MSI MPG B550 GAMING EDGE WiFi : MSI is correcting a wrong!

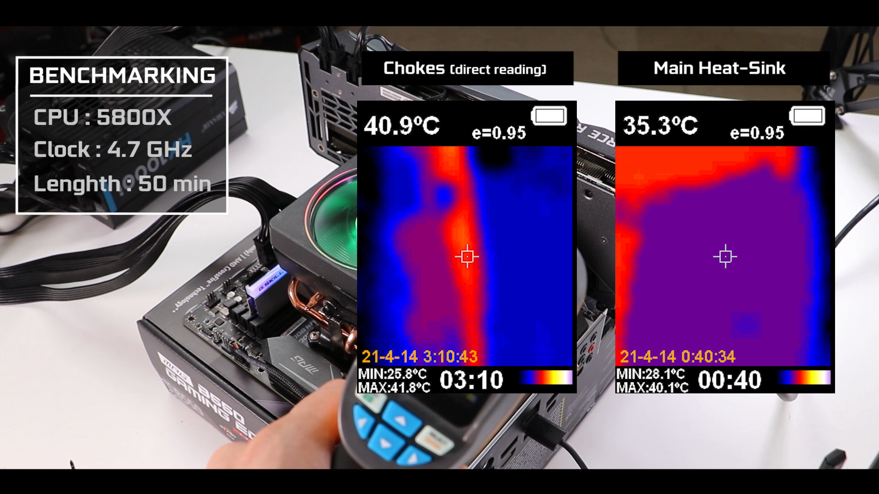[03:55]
40 degrees Celsius which is about the coolest you'll get on the market today period obviously this is exactly what MSI needed to do to make this